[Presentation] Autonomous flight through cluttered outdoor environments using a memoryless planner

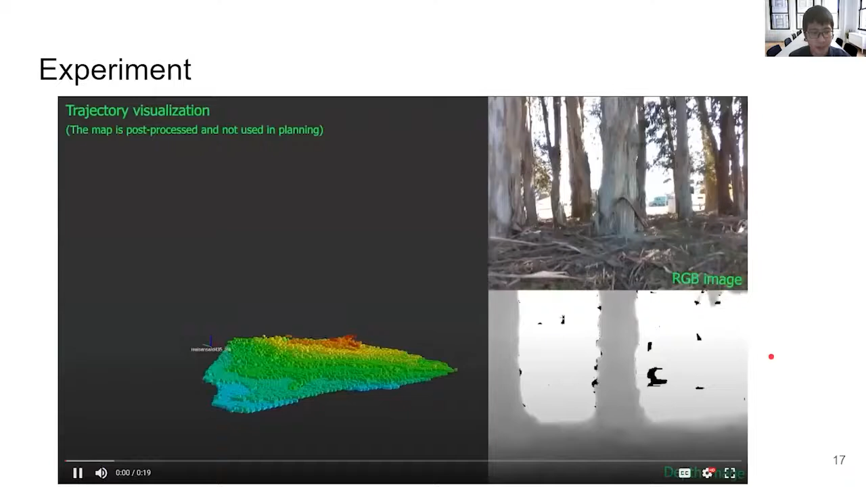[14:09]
On the left, we show the trajectory of the vehicle as a series of frames,
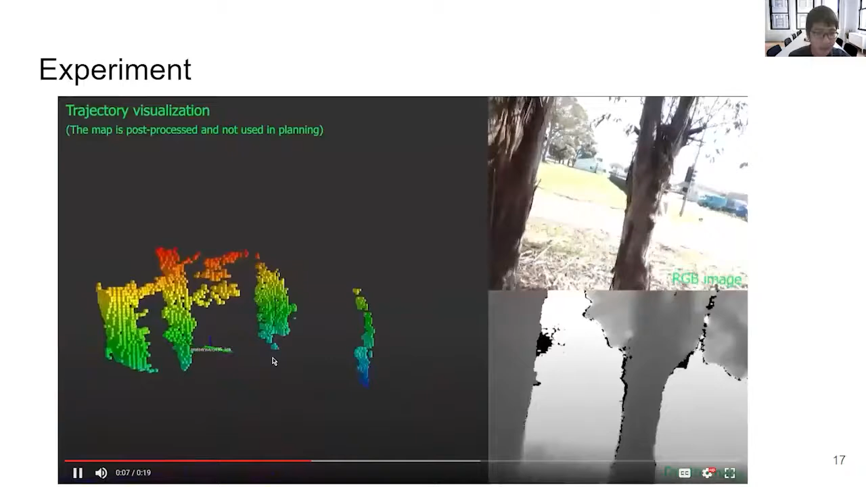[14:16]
and the velocity of the vehicle is shown as a green arrow.